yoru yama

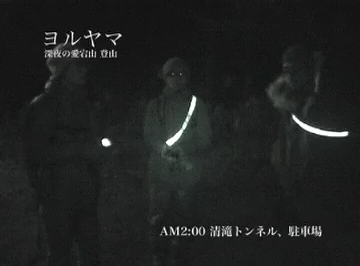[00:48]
清滝トンネル前。 はい、来ました。 行きました。
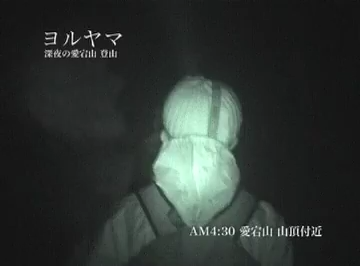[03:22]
霧増えたな。 増えた。 ね。 雲も。